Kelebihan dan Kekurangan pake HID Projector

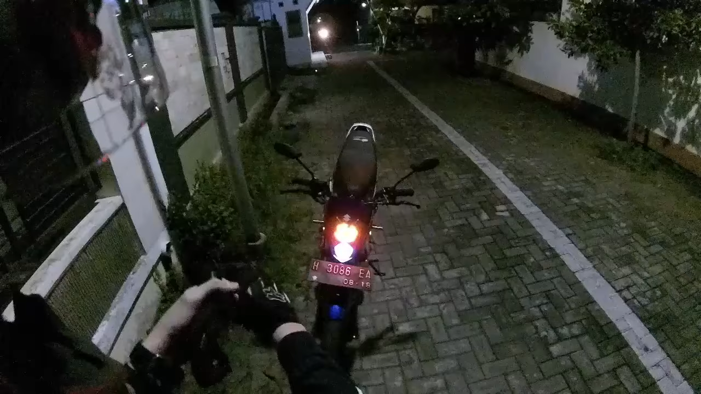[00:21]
yo what's up guys back on with me 150 rooster malam hari ini gue bakal jalan lagi ngevlog lagi seperti biasa ya gue gue perasaan jalan malam mulu moga gak hujan agak mendung sih moga hasilnya terang gak gelap oh iya by the way ngomong-ngomong soal gelap dan terang ya gue hari ini pengen bahas tentang penerangan sih ya penerangan yang gue pake di motor gue yaitu high day projector ini high day projector jadi dia semacam kayak lensa gitu ini yang depan ini yang merah sama kuning namanya angel eye
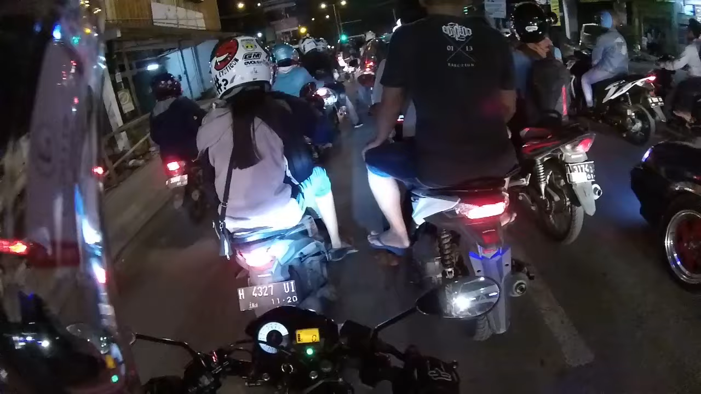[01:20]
sesuai opini gue sama pengalaman gue pake high day projector kayak gimana jadi mungkin sebelumnya sebelum gue lebih banyak kekurangan gue bakal jelasin
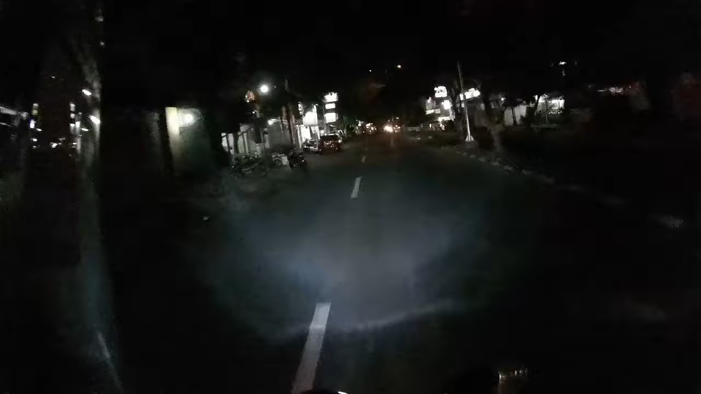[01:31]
jadi high day projector ini adalah high day lampu high day yang mempunyai lensa projector ya kayak lensa cembung gitu mungkin kalian pernah liat di beberapa mobil zaman sekarang mungkin ada yang punya kayak lensa bentuk cembung gitu itu projector jadi di tengahnya lampunya
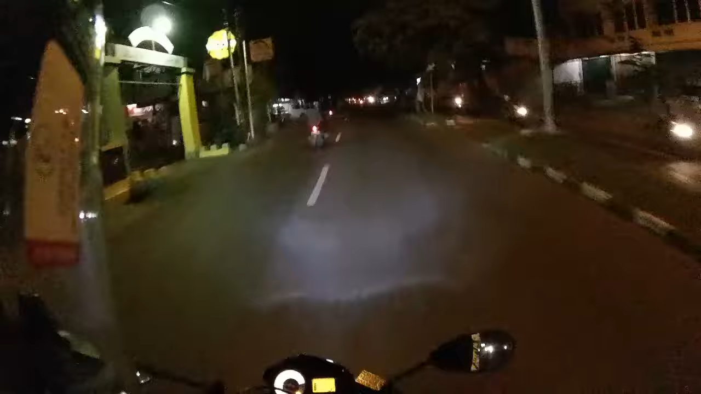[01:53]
pake high day dan lensanya pake projector bukan pake reflektor kayak motor-motor biasa jadi bentuk asli proji sebelum ditempel kayak gini jadi ya kayak corong gitu
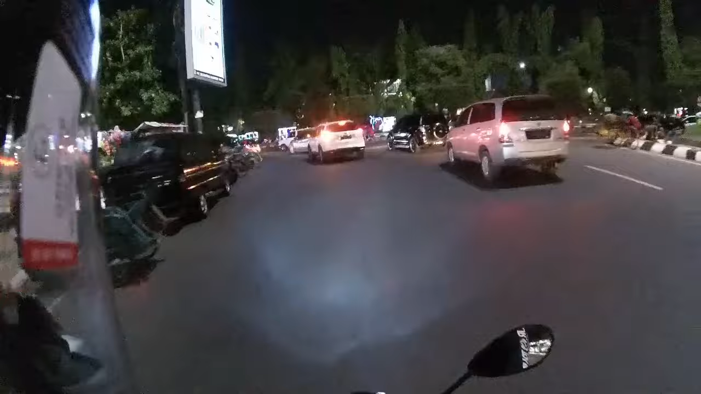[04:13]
jadi agak silau karena dia gak fokus pencahayaannya
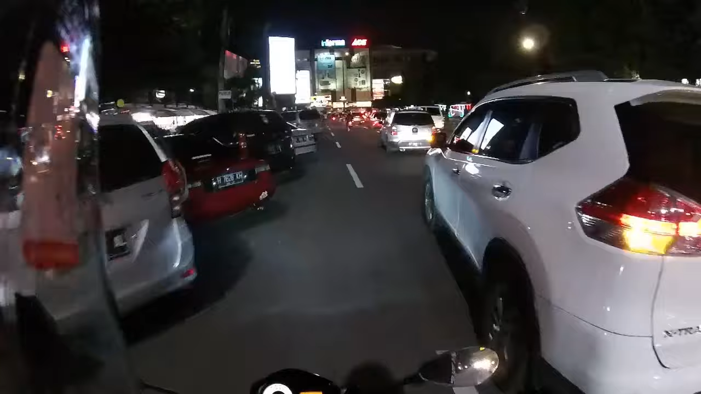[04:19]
jadi menyebar kayak lampu biasa tapi itu terang banget kalau
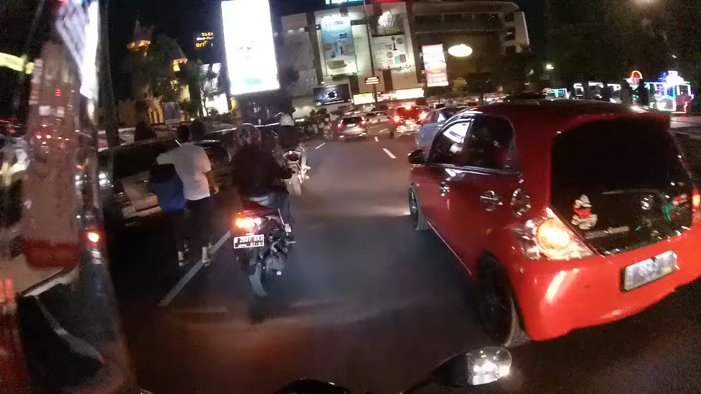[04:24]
HID projector ini karena dia pake lensa ya kan makanya dia bisa fokus lebih fokus terus gak nyilauin arah berlawanan tapi punya gue kayaknya bakal gue upgrade sih ini HID nya
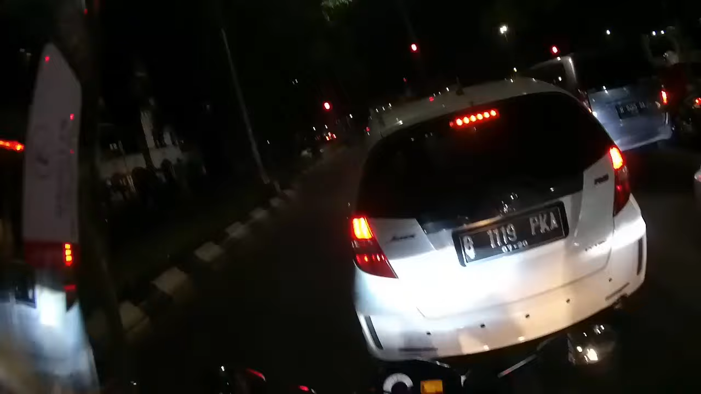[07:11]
ya jadi kayak gini lampu HD projector itu ada garis ya di atas ya nah semisal gue high beam ntar dia kayak plat gitu dia kebuka jadi ada tambahan kayak ruang buat cahayanya lagi tuh nah kayak gitu